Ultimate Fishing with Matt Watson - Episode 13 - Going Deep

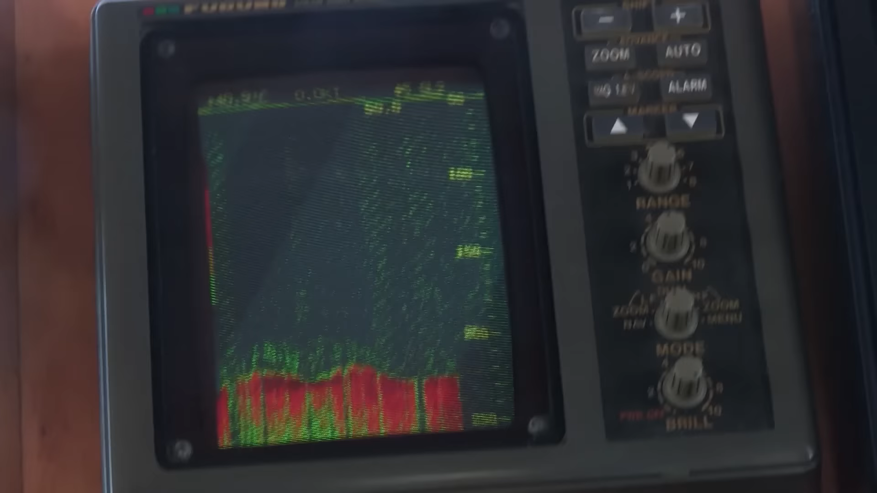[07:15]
So we've decided that it's time for Bevan to catch his first Harpalga, or first bass, or first Bruno.
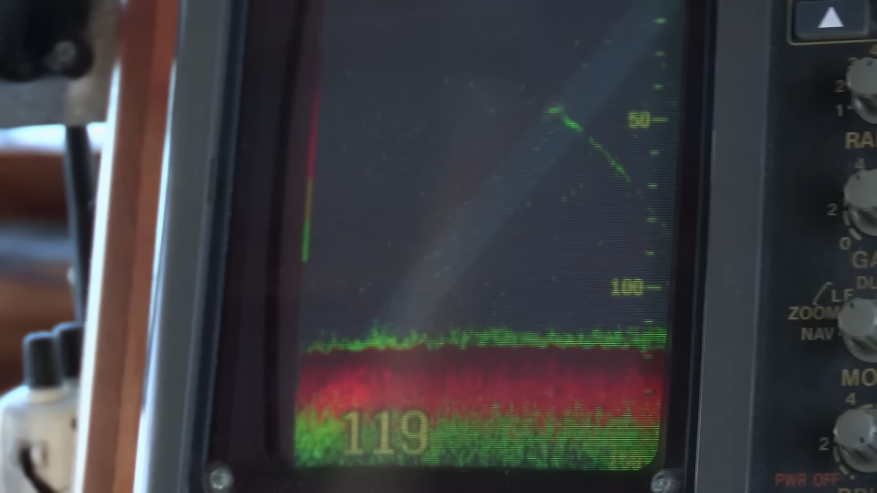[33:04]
We've got some pukas on the bottom there, so not too far away, mate.
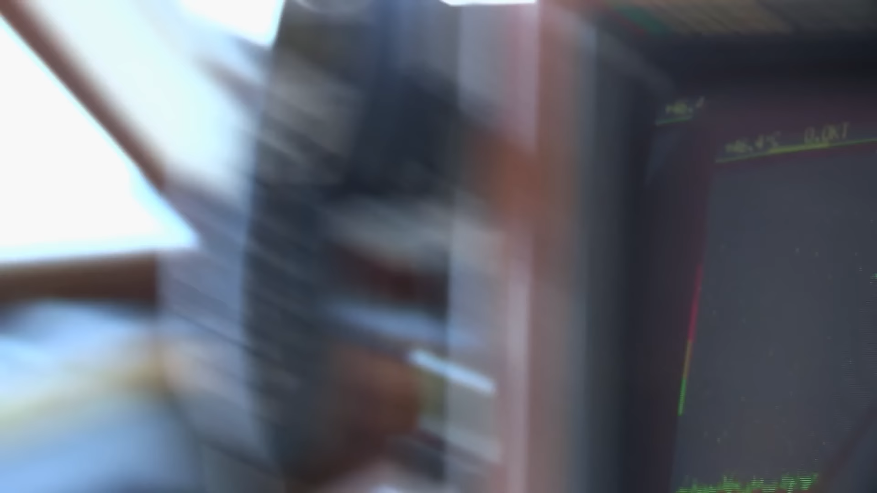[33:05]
And we'll see what's down there first hand. Well, second hand from the camera.
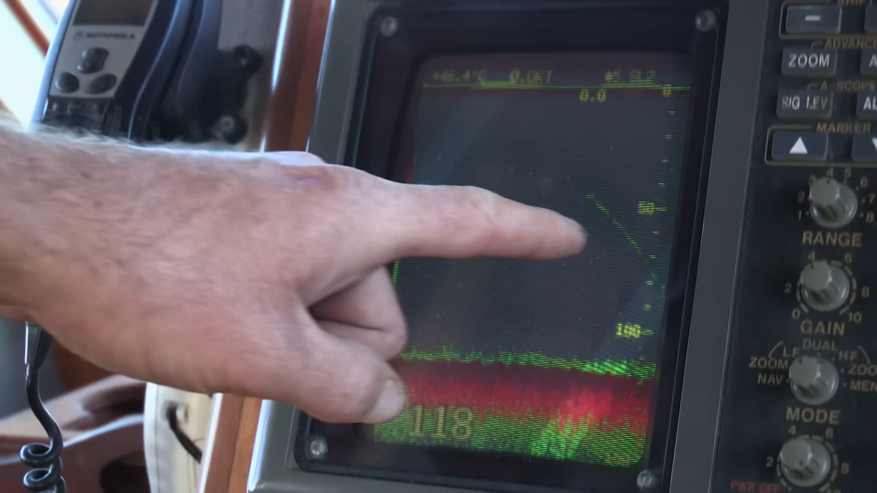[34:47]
This is perhaps the layer of clutter that you often see on your depth sounder on or near the bottom.